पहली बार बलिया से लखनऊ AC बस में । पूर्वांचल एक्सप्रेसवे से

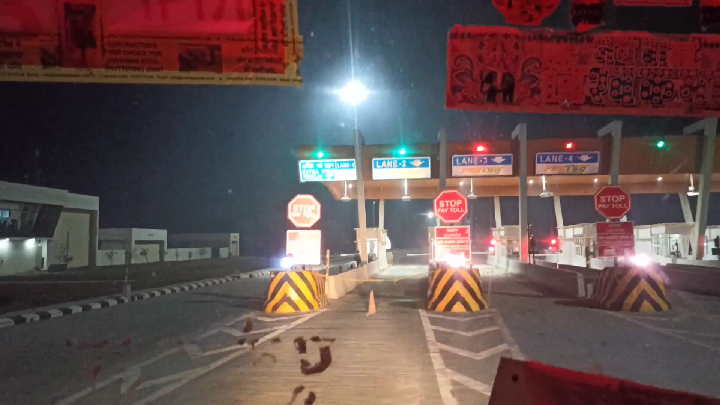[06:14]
इधर से एंट्री है, उधर वाला सब बंद हो गया है, रात में ये कहीं खुला रहता है।
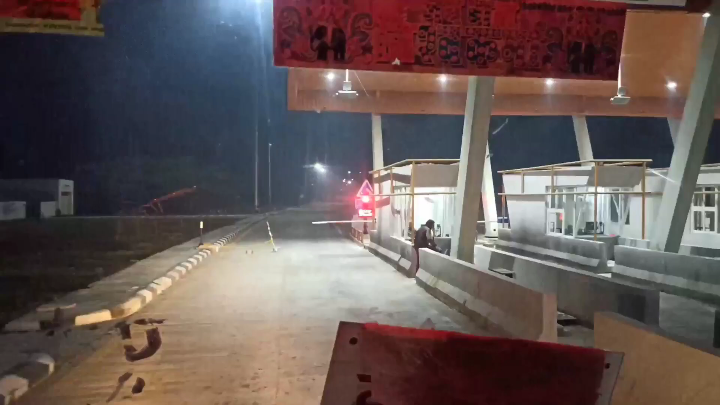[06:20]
ये है टोल से भाई,
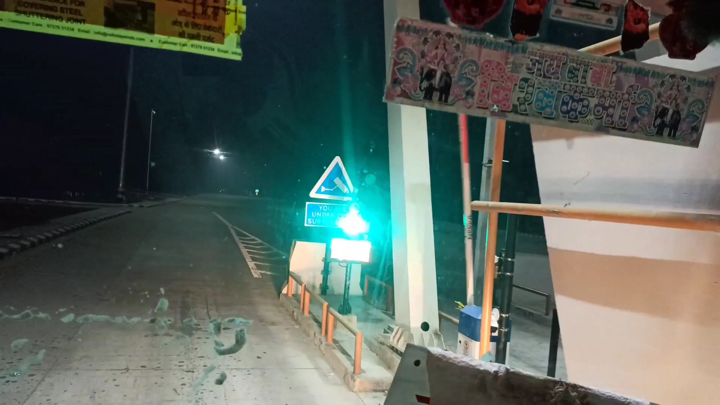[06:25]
खुल भी गया तुरंत, कटा तुरंत खुल गया।
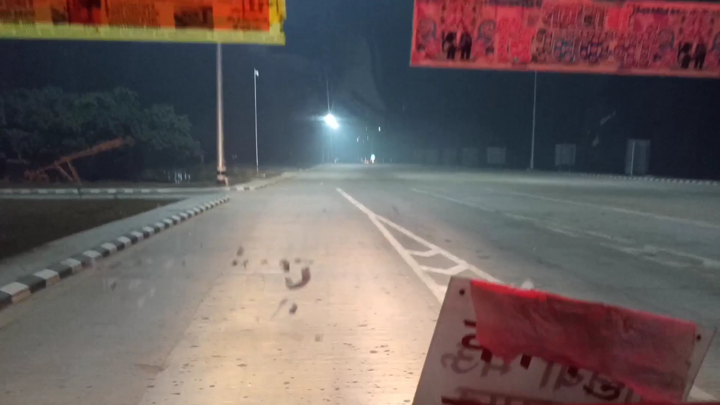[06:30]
चलो भाई मज़ा आया, मतलब अभी घुमा के पूरा वहाँ पे।
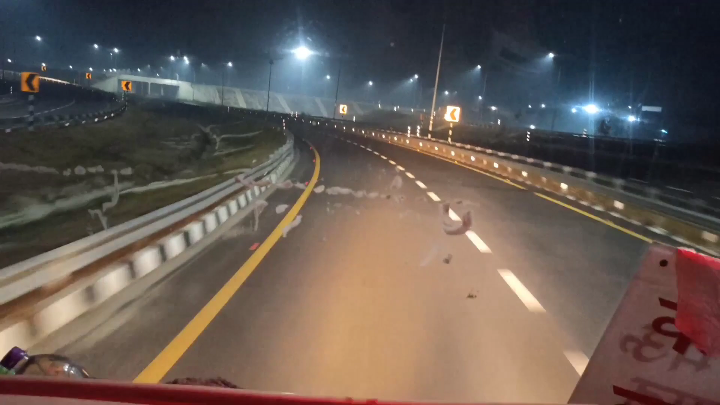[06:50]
ये घूम के ऐसे ऐसे करके वो चढ़ जाएंगे उस पर, यहाँ से चालू हो गया ना।
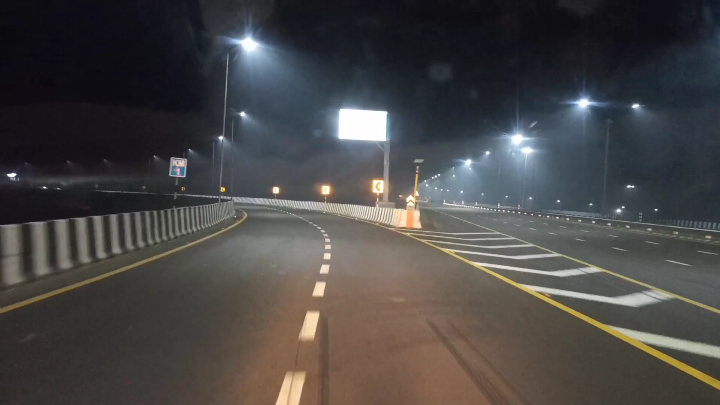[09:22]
ये लास्ट एंड हो गए यहाँ पे, पूर्वांचल एक्सप्रेसवे का ख़त्म हो गया, चांद सराय में जाके ख़त्म हुआ है।